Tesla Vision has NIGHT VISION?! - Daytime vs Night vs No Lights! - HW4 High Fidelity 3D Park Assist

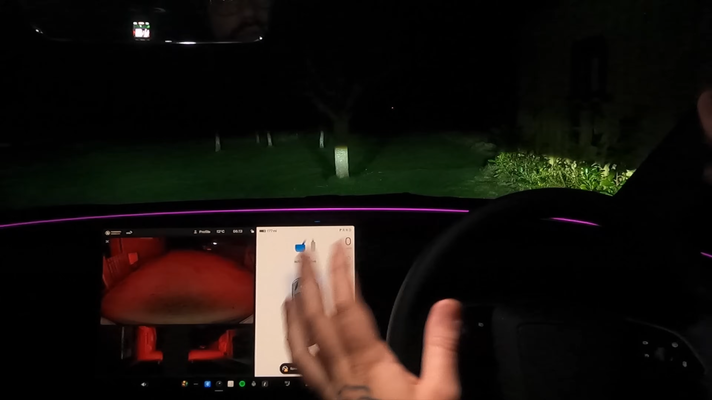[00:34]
red braking lights which I think as you can see here actually gives off a surprising amount of light
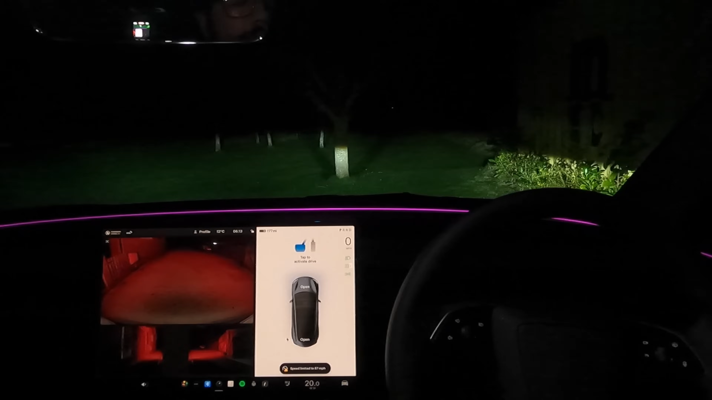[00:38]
I'm really not expecting it to do as well at night time as it as I did in the daytime but let's find out.
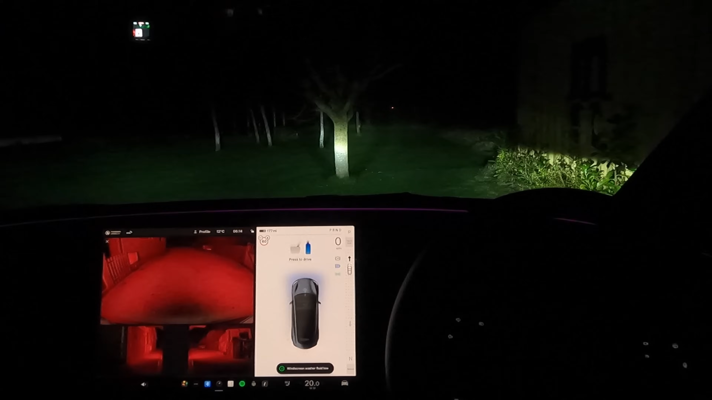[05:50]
Let me undo my belt and try one more time. Sorry it's first thing in the morning. I've got a little bit of a cold. Tap to activate. Yeah it wants to go forward again which is really strange. Park assist is degraded. Distance estimations may be inaccurate. Okay that's not what you want to hear straight off the rip. So it still picked up the rubbish bin here on the right hand side.
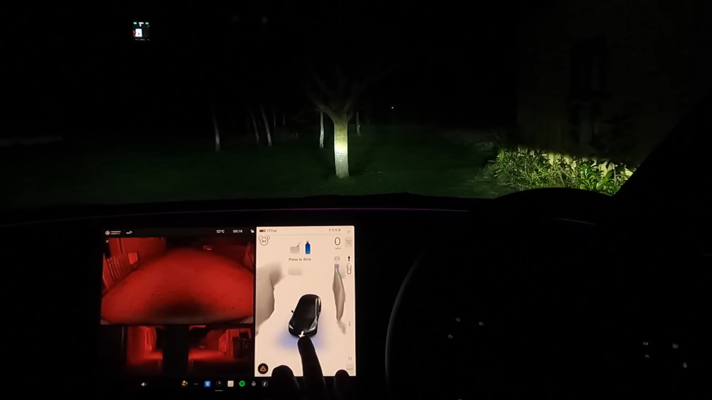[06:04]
Let's reverse a little bit and see. So actually yeah I need to put it into reverse.
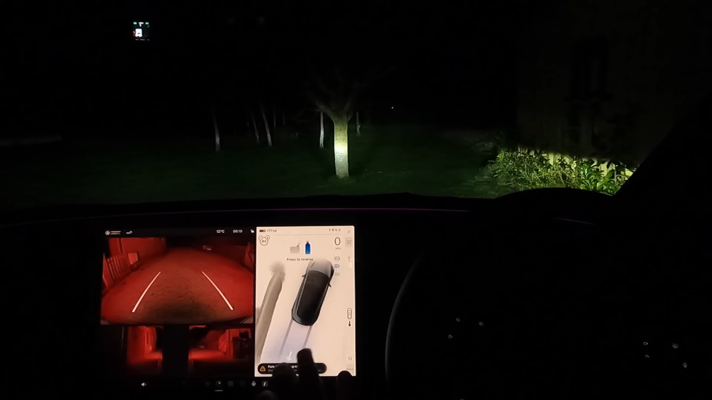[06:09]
It wasn't going to. Let's see if we can get it to do the little gap between the house and the garage at night. Will it be able to do it do we think?
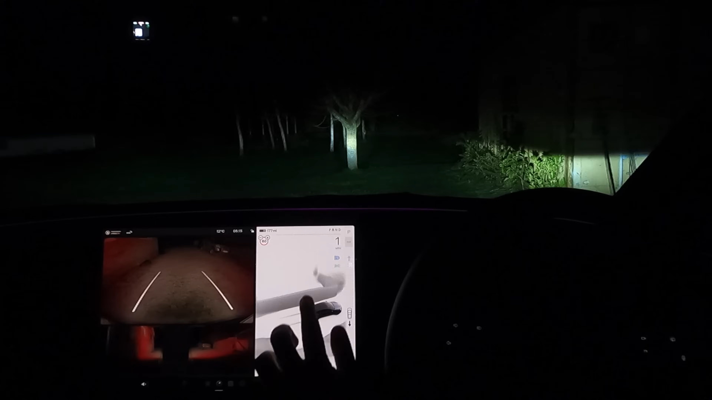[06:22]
So we're looking for a gap to form. No so this time. Oh a little bit. So there you go. You can kind of see the gap coming across there. It's trying to build out the little alleyway. Let's keep reversing backwards. So here you can see the the lander over there. The car has picked that up and has built that up nicely. I'm going to keep on going back. So this is what I'm a little bit concerned about is the the little trolley that's kind of pointing out. How well will it pick it up?
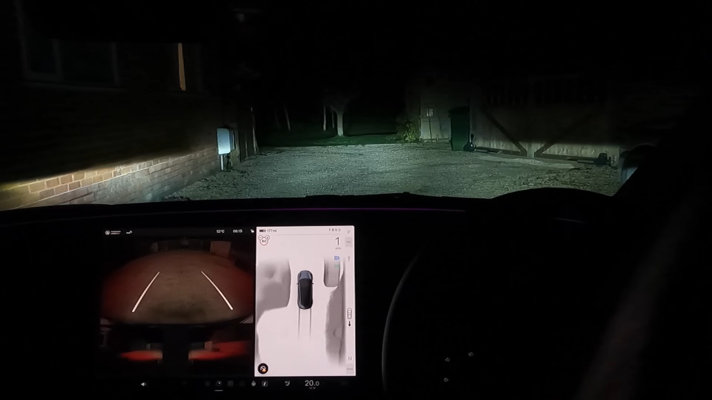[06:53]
Again it's picked up the little ditch bit over there. Now this is interesting. So I think obviously where it goes darker it thinks that it shouldn't go and you could see here this was actually all the way over here. Now that I've given it a little bit more time the car's kind of fed in the data and filled in the space that it can actually go down that area. So yeah see it keeps on encroaching on us which is a little bit strange. So it's not warning us yet. Still not warning us. It has picked it up obviously on the camera. Oh that is really really close.
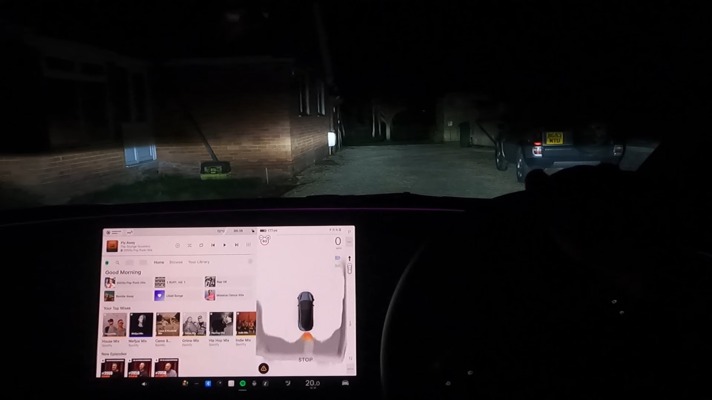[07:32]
I'm going to go over to the the left a little bit and see. See it's not picked up any of the trees which is strange. Last time it was picking up the trees on the left it now isn't picking up any of the trees. So I'm just going to start reversing very slightly over here to these trees and then maybe with a bit more light. Yeah so with a bit more light you can see that now it's putting the trees individually in.
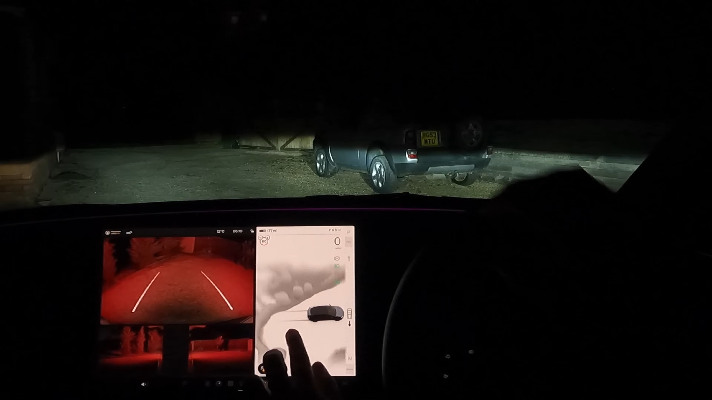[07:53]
So I guess it's really using the rear view light there. The rear view LED to fill in that space. Then here if we go to this little pile of sand. Yeah okay the car's still asking us to stop before we get to the pile of sand. That's actually worked really well. Okay let's do the real test then and go over onto the grass. Now obviously it didn't like the grass before so I'm expecting it not to like the grass again. Let's bring the camera back up.
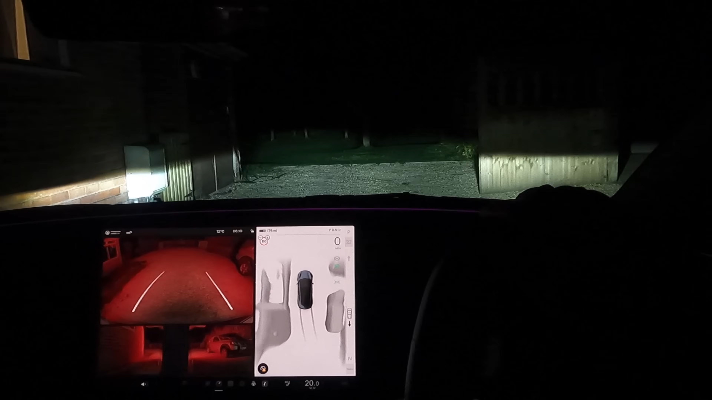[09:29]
I wonder if it gets more fidelity when I put it in the the way it should be going.
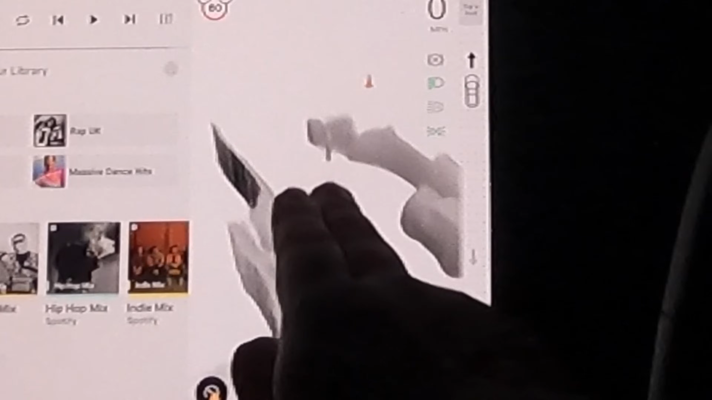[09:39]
So yeah it's not as clear not as clean as it was when we did that in the daytime. But you can clearly see it knows where the gate is.
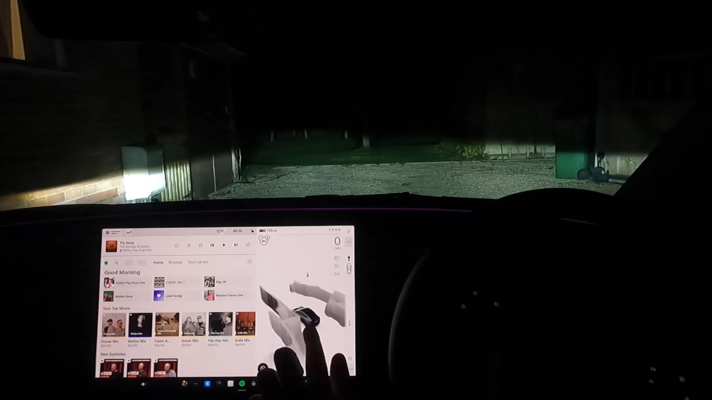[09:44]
It's moving the gate. It can see the bin and then it seems to put another bin there as well. Sometimes it pulls in the the kind of
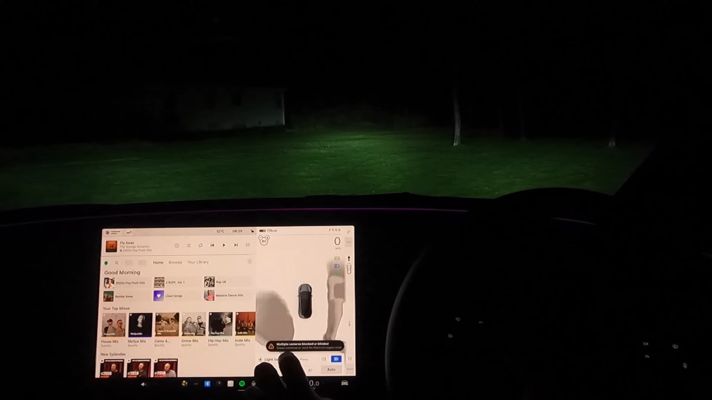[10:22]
Okay I'm not sure how to get my full beams on all the time. Oh okay interesting look at that. So the tree really has actually it's come back now.
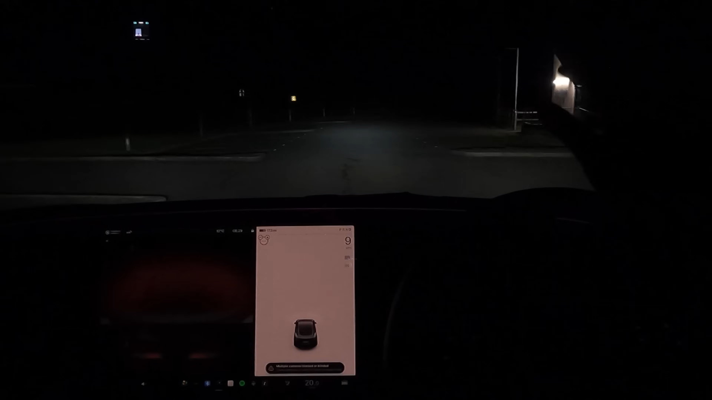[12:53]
So this is an empty car park here at night. The lights are all off except we got this one light beam here on the right. Let's see how well then it picks up here. So we've got road markings. We've got some really really worn out disabled spaces here on the right. Now obviously sadly the car still can't park itself. It's annoying I know but for some reason Tesla vision that's just just what it is at the moment. It just won't park itself. So let's turn on the new updated system and have a look around.
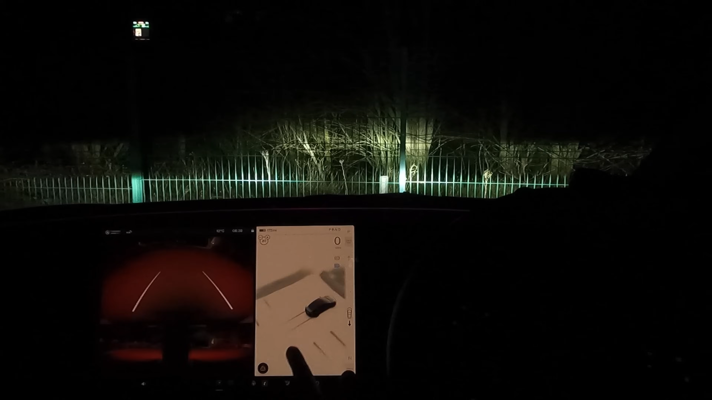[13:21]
So it really does actually show you the lines in terms of how faded they are in real life. The one on the right is definitely the better line.
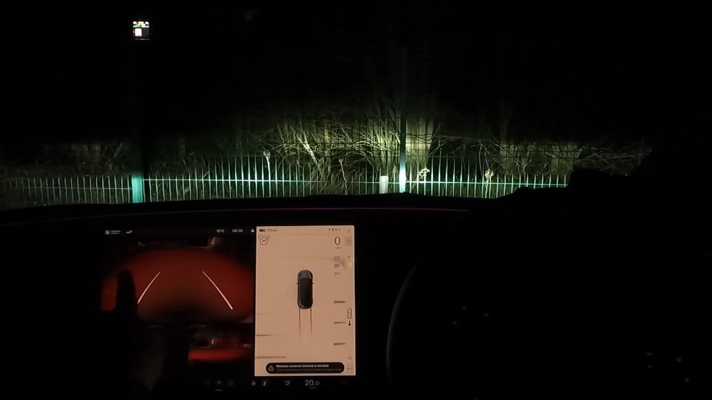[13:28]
You can see here that these lines are really really faded out. Now let's reverse up. Those lines have actually look at that they've almost fully disappeared.